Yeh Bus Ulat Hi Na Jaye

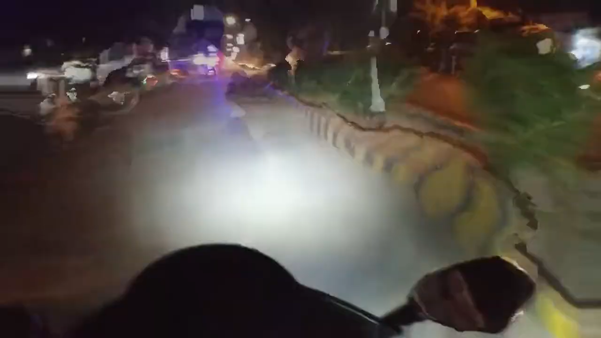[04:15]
तो ये आ गया अड्डा, चले जी गए आगे तक, रोड जो है वो बिल्कुल खाली है।
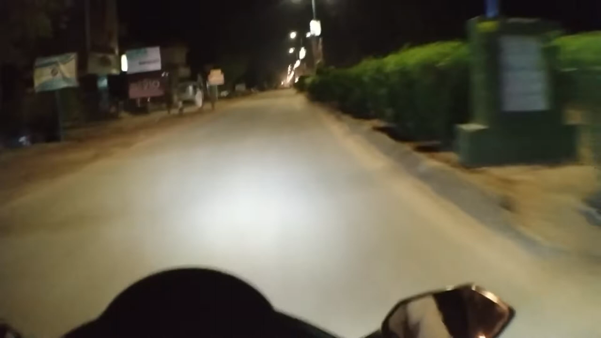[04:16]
तो अभी लगाते हैं बाइक को खिंचा,
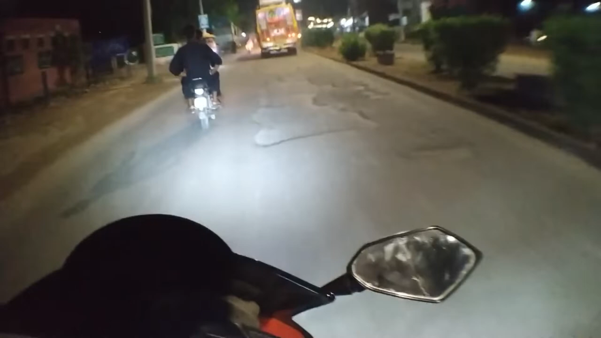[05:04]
चेक करें आप बस को देखें, बस एक साइड को झुकी हुई है।
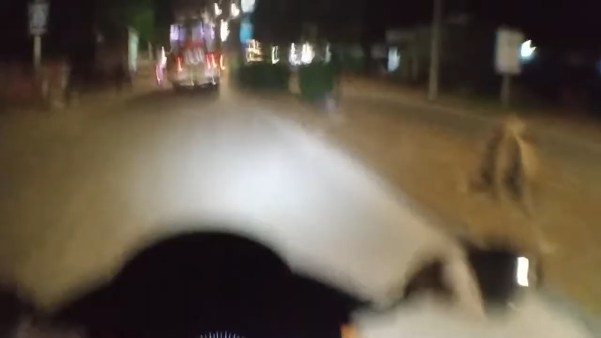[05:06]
तो अक्सर आपने देखा होगा इस तरह की बसेज को ना, तो वो एक साइड को झुकी होती है।
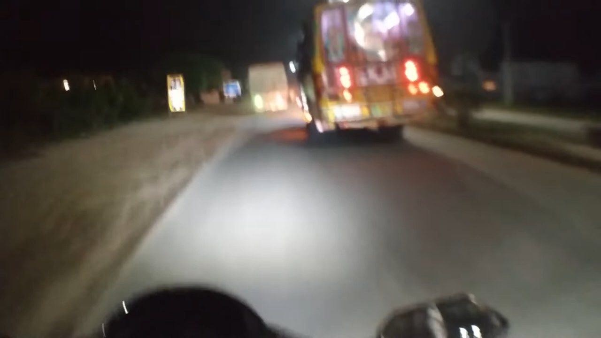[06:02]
कंडक्टर तो यार हल्का फुल्का सी लग रहा है यार, तो ये पता नहीं क्या मसला है बस को।
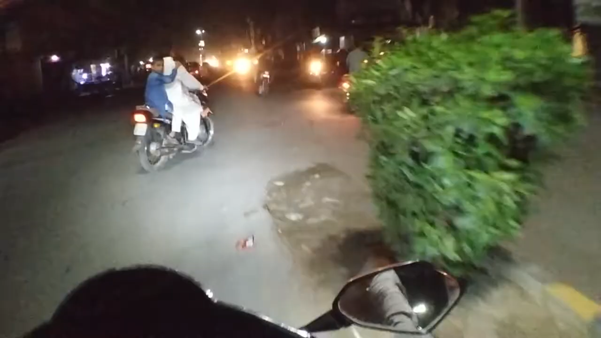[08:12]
चले जी यहाँ से हो जाते हैं बाज़ार इंटर। तो वैसे तो बाज़ार और भी है, ये आजकल जो रात का वक्त होता ना तो ये मेन बाज़ार यही चलता है ज़्यादातर।
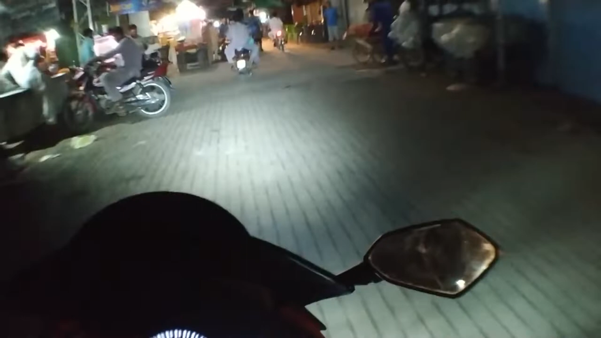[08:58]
या बाइक की आवाज़ जो है उसकी वजह से मुझे देख रहे हैं।
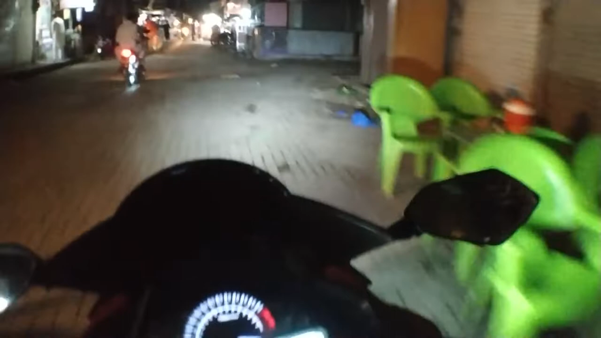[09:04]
लेकिन पब्लिक की जो टेंशन है ना बाइक की तरफ है नज़र आ रही, अभी आप देख लीजिएगा खुद ही।